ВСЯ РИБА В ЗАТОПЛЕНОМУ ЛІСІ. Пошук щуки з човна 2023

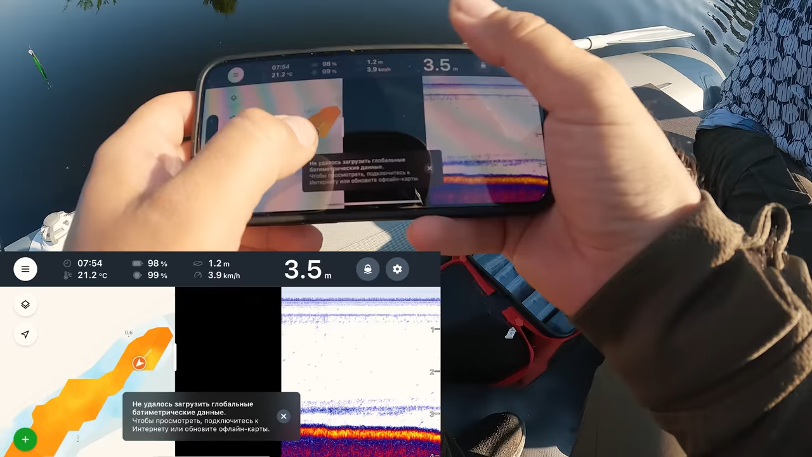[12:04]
On screen: depth 3.5 m, speed 3.9 km/h
До речі, ну дивіться, у нас тут і карта є, бачите, вже відмальована нам. До речі, ось дивіться,
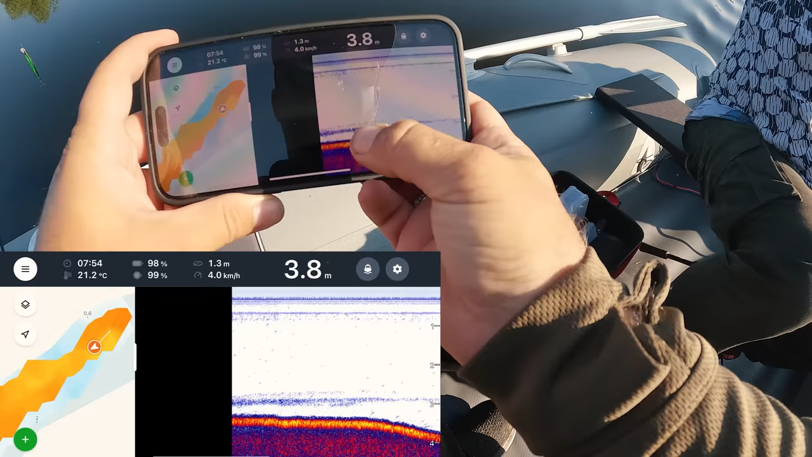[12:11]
On screen: depth 3.8 m, water 21.2°C, speed 4.0 km/h
оця от штука, яку ви, отак от, певно, що краще вам видно, ось ця от штука, це термоклін, бачите, у нас же термоклін.
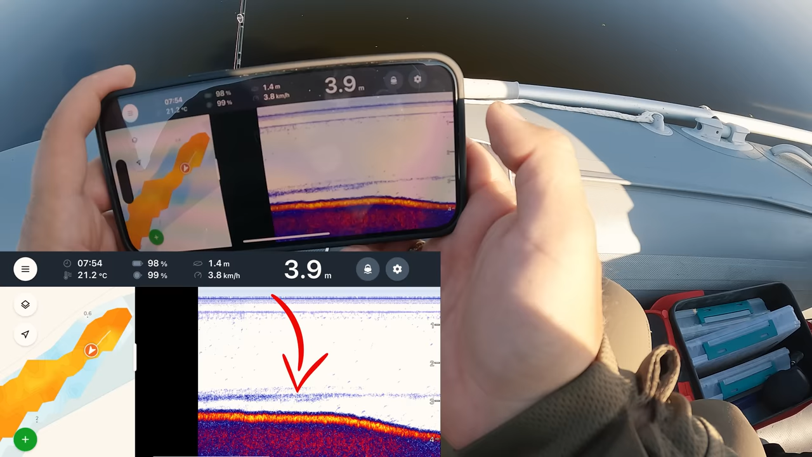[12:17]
On screen: depth 3.9 m, water 21.2°C, speed 3.8 km/h
Це каже про те, що під ось цією полоскою там немає кислороду і
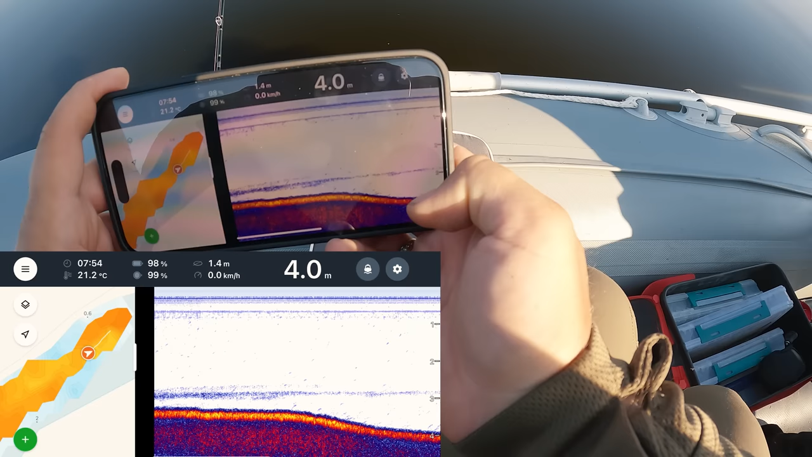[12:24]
On screen: depth 4.0 m, water 21.2°C, speed 0.0 km/h
менше його кислороду, і, в принципі, рибка повинна триматися
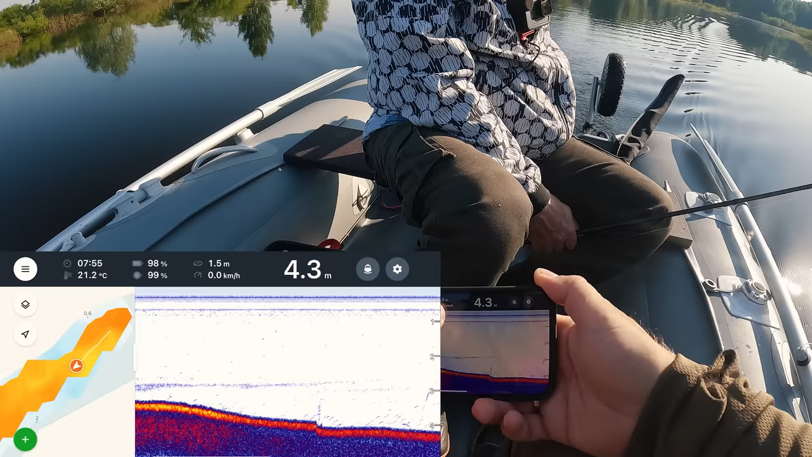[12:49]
On screen: depth 4.3 m, water 21.2°C, speed 0.0 km/h
Зараз у нас, от, до речі, стоїть кут, бачите, 1,5 метра радіуса показує нам.
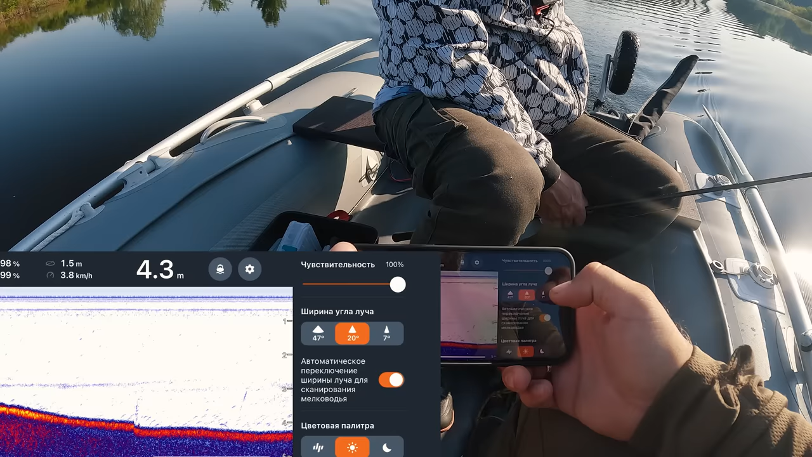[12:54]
On screen: depth 4.3 m, speed 3.8 km/h
Ну, можна зробити, бачите, тут три луча, можна поставити 47.
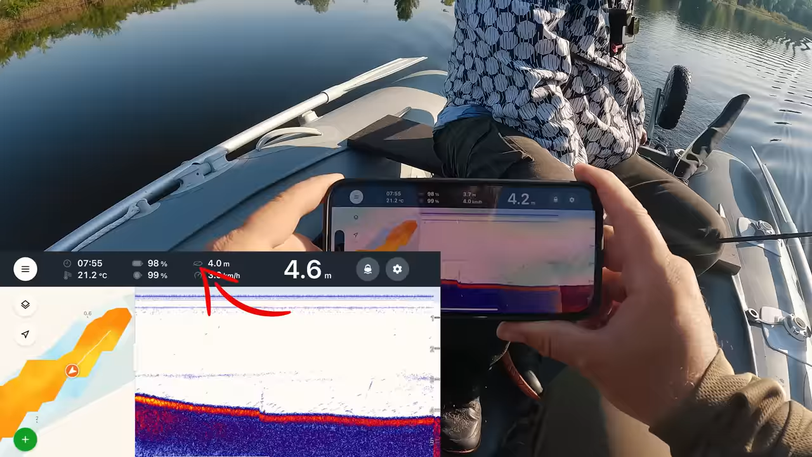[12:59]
On screen: depth 4.6 m, water 21.2°C
47 градусів, бачите, при 47 градусів одразу в нас 4 метри радіус під човном.
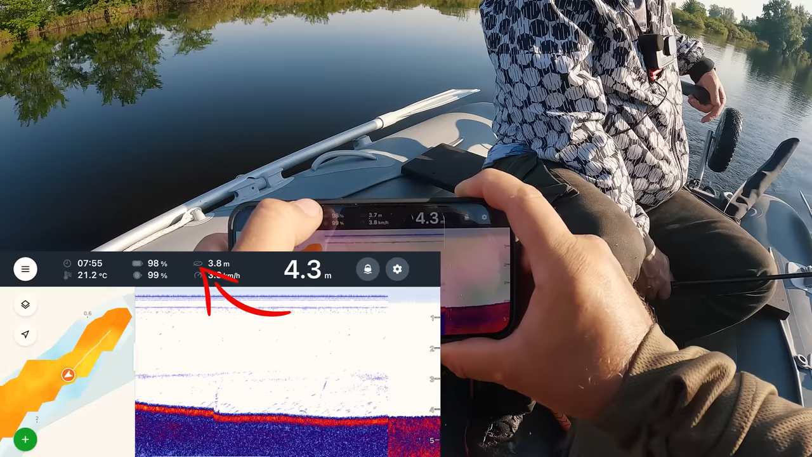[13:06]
On screen: depth 4.3 m, water 21.2°C
Ну, це коли ви шукаєте рибу, коли вам потрібно чіткіше відмалювати рельєф, то тоді треба ось ставити ось 20 градусів. От. І це ось оптимально. Давай-ка я зараз поїщу бровку, ти посмотри, я потім. Ну, зараз от 3. Зараз смотри, где как. Зараз 3,8. Слухай, ну бровка вона там. Ні, з цієї сторони ж теж канавка була, по-моєму. Тут 3,8. Ні, так вона трошки далі.
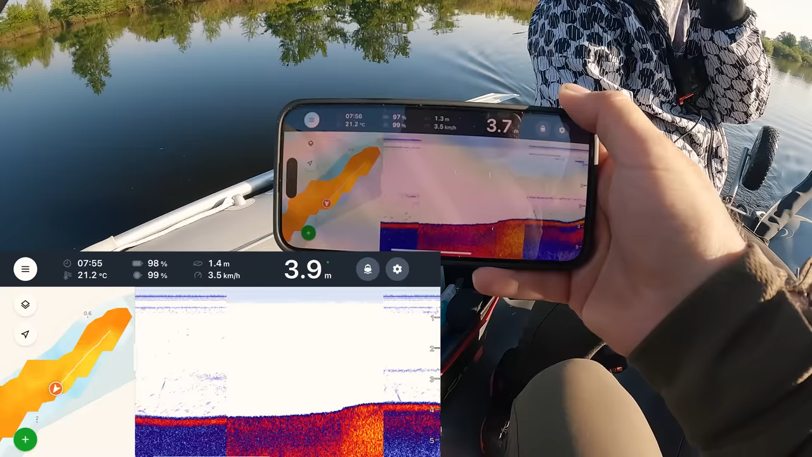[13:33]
On screen: water 21.2°C, speed 3.5 km/h
Зараз же ж затоплена дуже. Я розумію, скільки? 3,7 метрів. Отут хлопці 3,7.
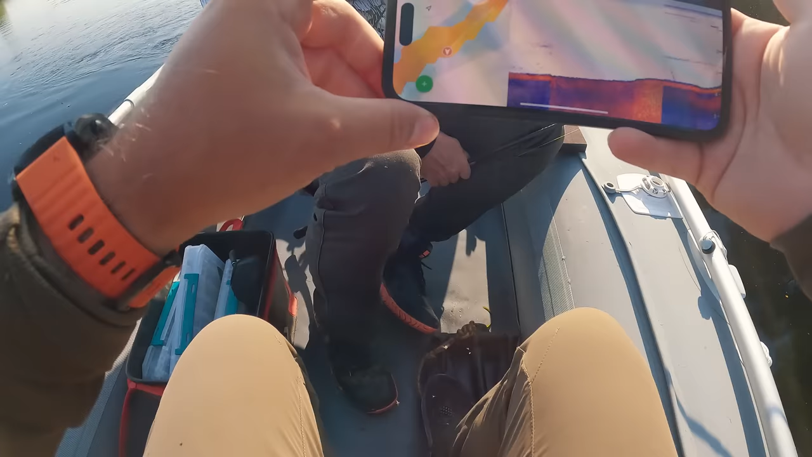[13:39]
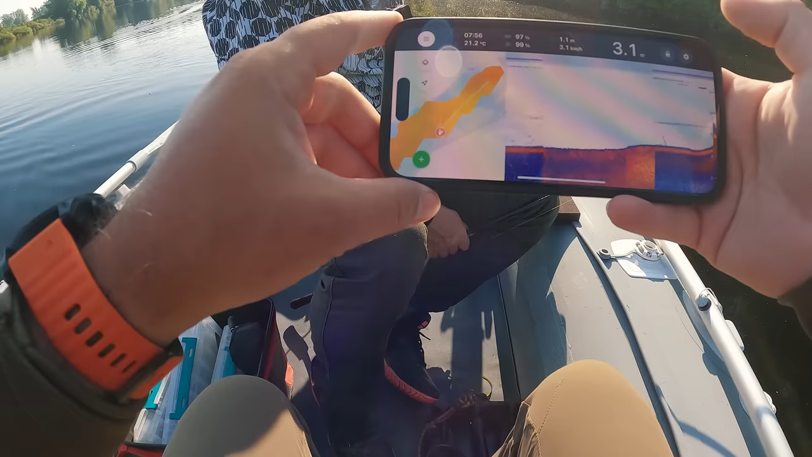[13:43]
Тут, як правило, у нас в цьому місці метр був.